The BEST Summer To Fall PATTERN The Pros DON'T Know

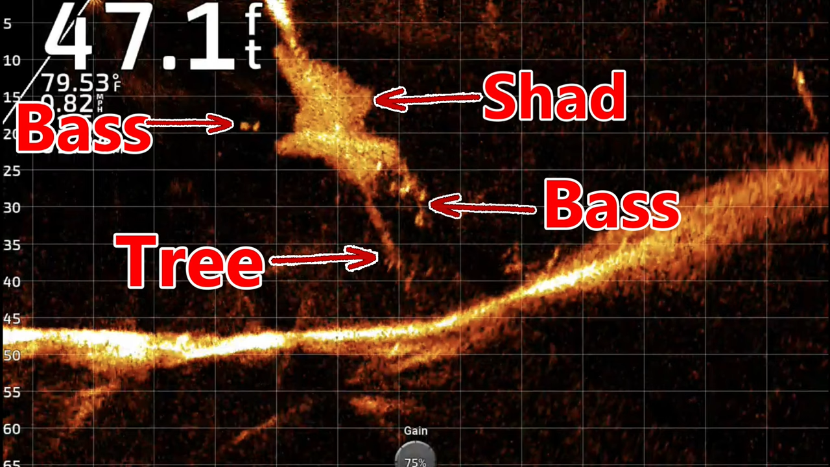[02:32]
On screen: depth 47.1 ft, water 79.53°F, speed 0.82 mph
Once the shad spawn are done, they're going to move out, they're going to group up, and the bass are going to come with them.
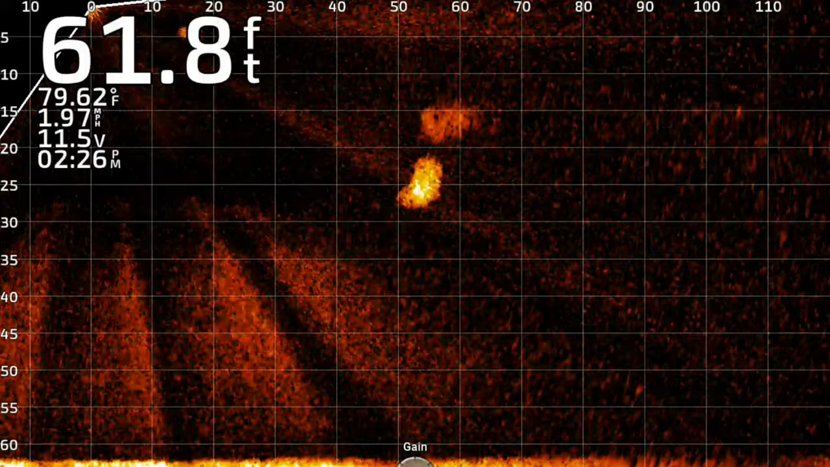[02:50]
On screen: depth 61.8 ft, water 79.62°F, speed 1.97 mph
90% of the time what I'm looking for is a whole lot of small balls of shad. Generally, that's the first sign that there are schools of bass that are busting those big balls of shad up in the smaller schools.
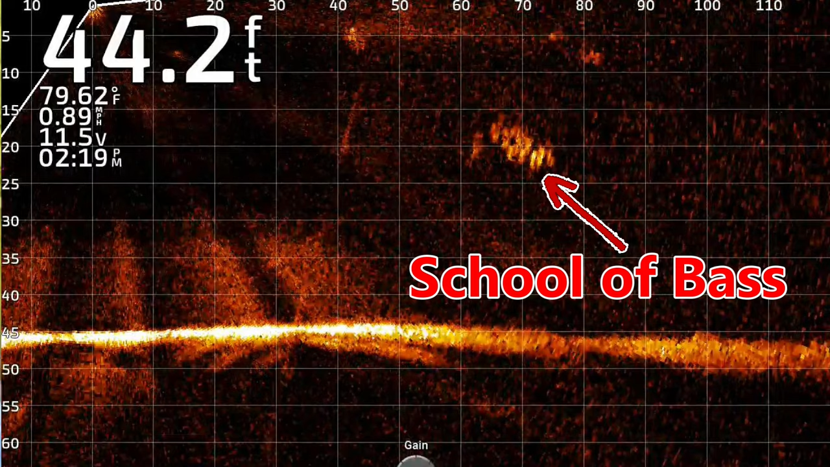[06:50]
On screen: depth 44.2 ft, water 79.62°F, speed 0.89 mph
For the most part, however, what you're going to be looking for are groups of bass. And I'm going to give you a little kind of percentage. I mean, yeah, it's not perfect, but when it comes to large mouth,
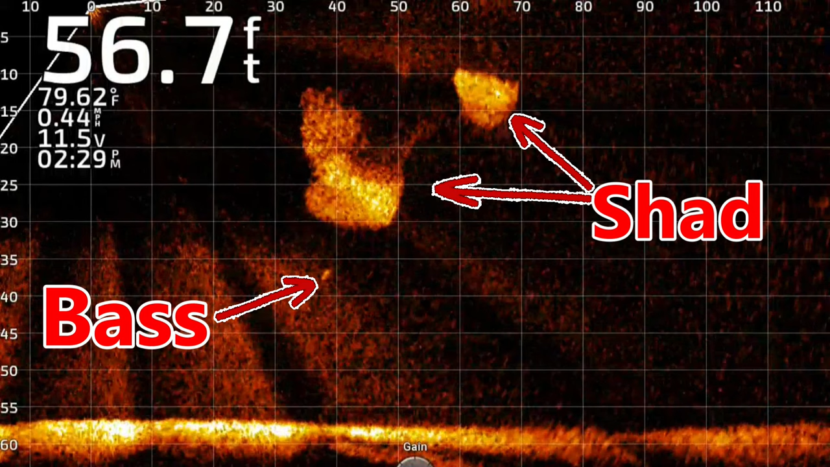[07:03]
On screen: depth 56.7 ft, water 79.62°F, speed 0.44 mph
if a large mouth is sitting in front of a 10 by 10 ball of shad by himself, why does he want to take a chance of eating anything else?
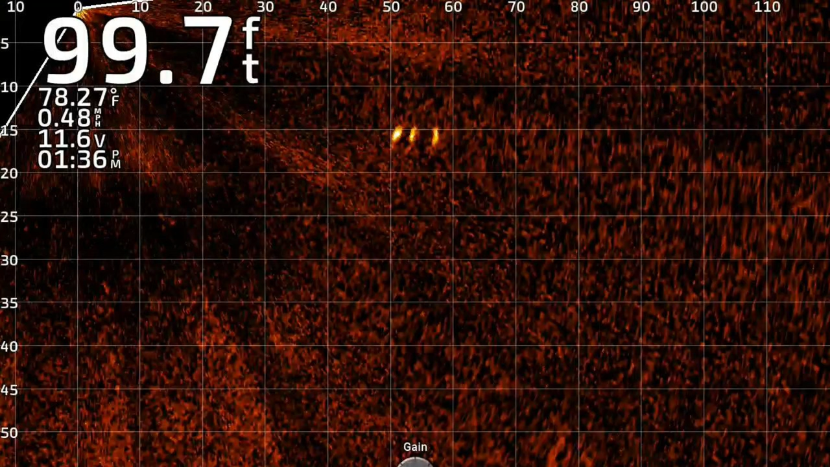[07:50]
On screen: depth 99.7 ft, water 78.27°F, speed 0.48 mph
If you see two, you might have a one in 90 or a one in 150, whatever, however you want to do it. It's almost going to be impossible. Now, if you see three, but they've got to be grouped up really tight, that's the deal. No separation. You might have a 50-50 shot of catching one of them, right? What you want is what I call the line of tic-tacs.
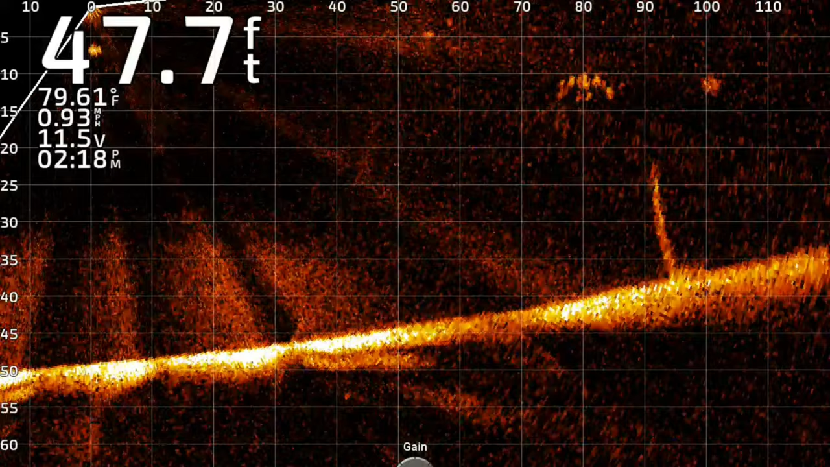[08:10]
On screen: depth 47.7 ft, water 79.61°F, speed 0.93 mph
I'm going to borrow that from my buddy Christian Nichols. He was the one that kind of came up with it. That's what you're looking for. And it is going to be a group. And I'll tell you, they'll be so tightly packed together that you will not know how many is there.
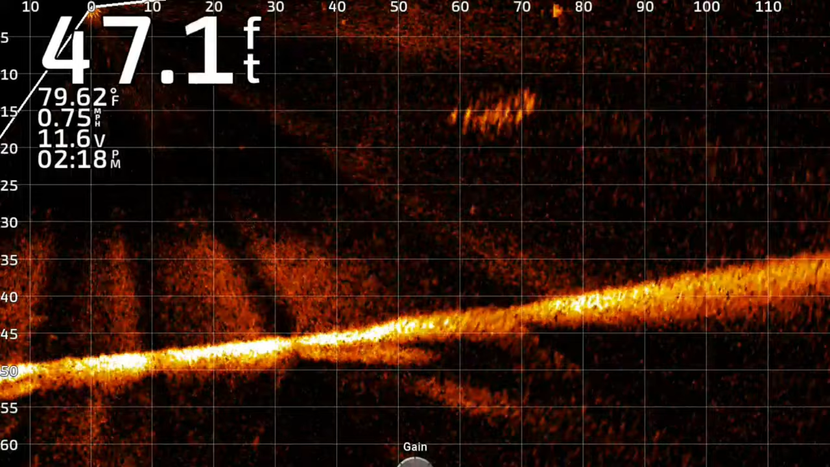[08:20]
On screen: depth 47.1 ft, water 79.62°F, speed 0.75 mph
And there's going to be a lot more than what you think.